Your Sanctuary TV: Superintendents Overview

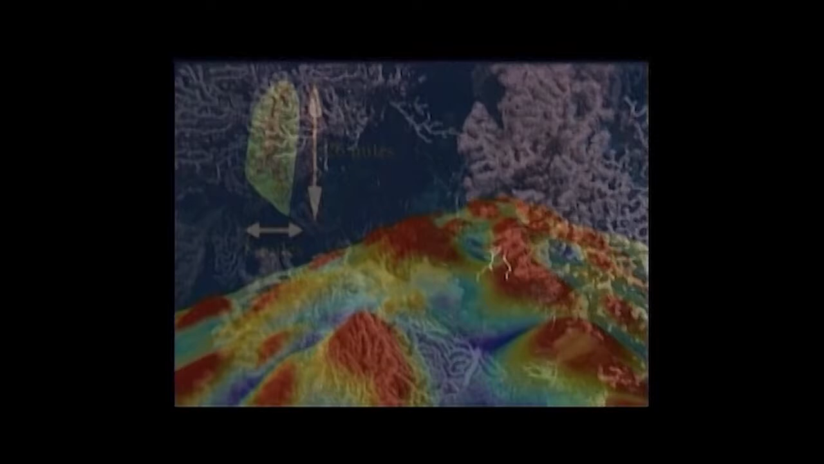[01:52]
But it's like in a tropical reef, but it's in the dark, cold ocean. So this area is 775 square miles that was added to the Monterey Bay National Marine Sanctuary back in 2008.